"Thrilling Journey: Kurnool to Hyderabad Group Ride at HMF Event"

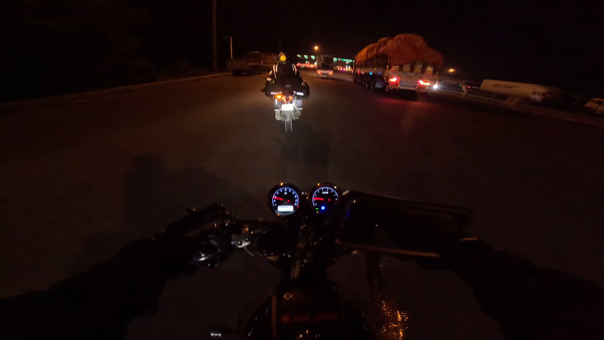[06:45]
సో ఫైనల్గా అయితే జడ్చర్ల కూడా క్రాస్ అయిపోయినాం.
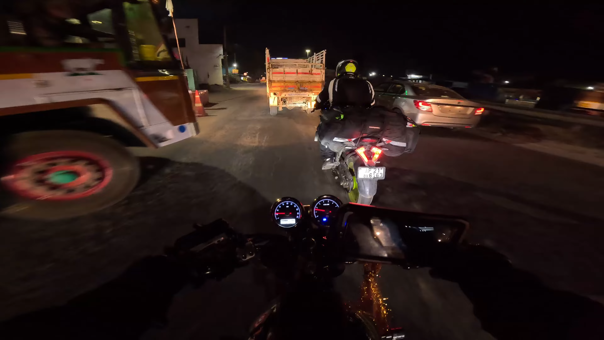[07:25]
నేను సర్వీస్ రోడ్ నుంచి మణికొండకి అయితే వెళ్ళిపోతున్నా.
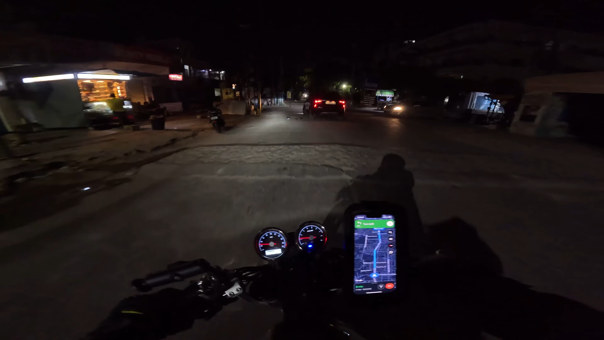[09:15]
కొండలోకి అయితే ఎంట్రీ అయిపోయినాం ఇప్పుడే. జస్ట్ అరౌండ్ ఇంకా ఒక 2-5 మినిట్స్లో అయితే రూమ్కి అయితే వెళ్ళిపోతా.